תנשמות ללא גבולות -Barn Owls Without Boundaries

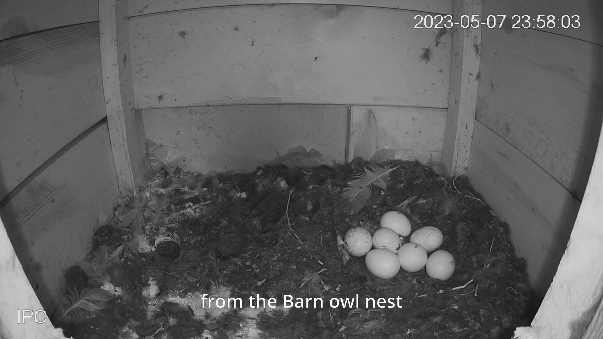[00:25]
The camera transmits directly from the barn owl nest and is already showing the egg laying process. One egg every two days.
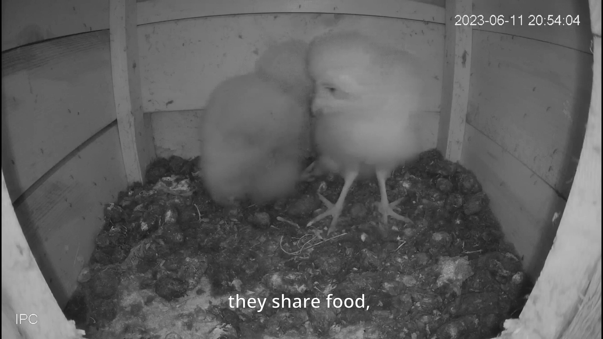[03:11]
The big one, it gives the food to the small one. It happens every night. They are feeding each other. It's very rare in animals.